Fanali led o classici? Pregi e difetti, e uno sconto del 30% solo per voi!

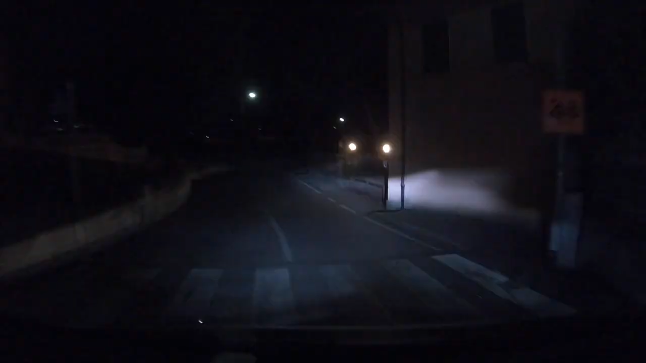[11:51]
La luminosità maggiore di questi fanali, così siamo con gli anna abbaglianti e questi sono gli abbaglianti. Vi garantisco che è molto più profonda
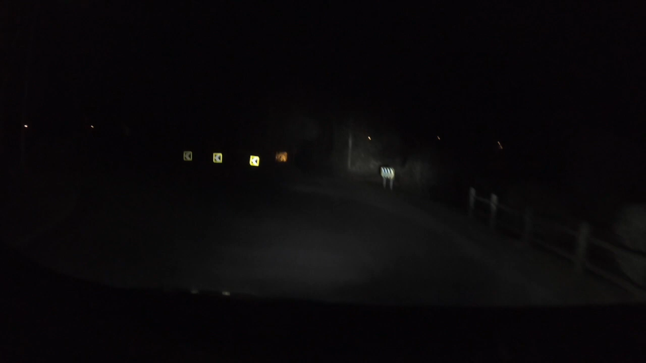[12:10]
la luminosità e piacevole anche come visione. Ne guadagna sicuramente dal punto di vista estetico il veicolo, però la sicurezza ha la sua parte.